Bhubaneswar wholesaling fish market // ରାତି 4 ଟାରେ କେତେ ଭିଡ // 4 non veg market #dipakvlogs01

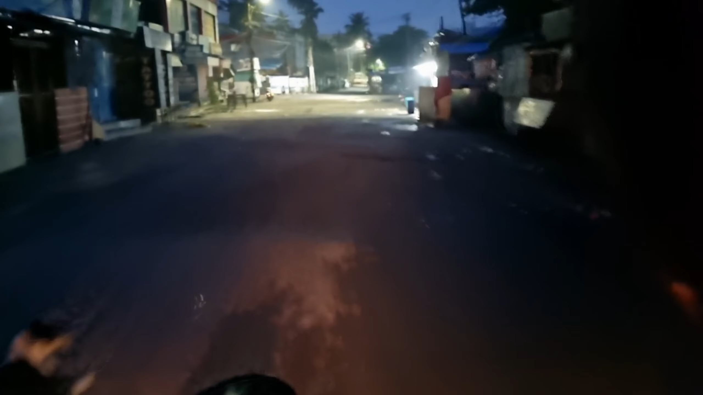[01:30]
ଏମିତି ଗୋଟା ଗୋଟା ଦୋକାନ ଫେଡ ଫୁଫେଡ଼େ ଯେଉଁ ଗୁଡ଼ା ଚାହା ଦୋକାନ ମାନ ଖୋଲିଗଲାଣି,
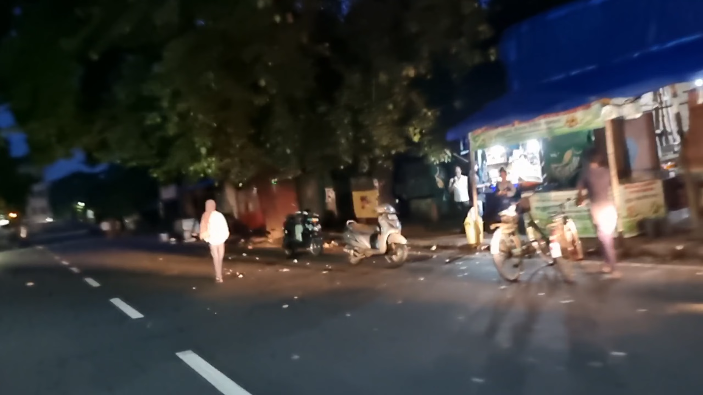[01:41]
ଆଉ ବାକି ମେନ୍ ରୋଡ଼ ଫୋର୍ଡ଼ ସବୁ ଚାଲୁନୁ କ'ଣ ରହିଯାଉଛନ୍ତି।
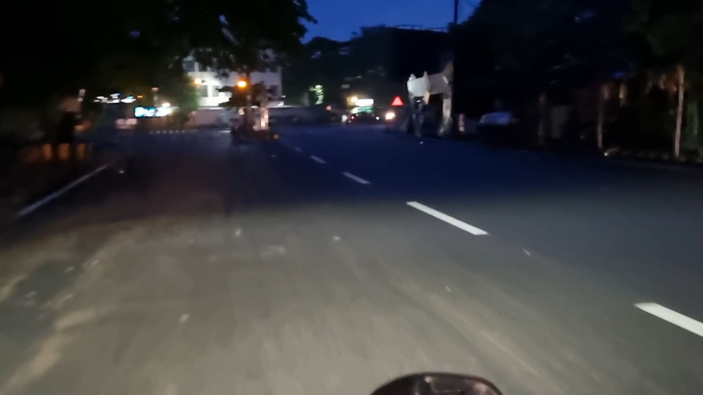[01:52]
ତ ଦେଖନ୍ତୁ ମେନ୍ ରୋଡ଼ର ନଜାରାଟା କିଛି ଏଇଭଳି ଅଛି ରାତିରେ।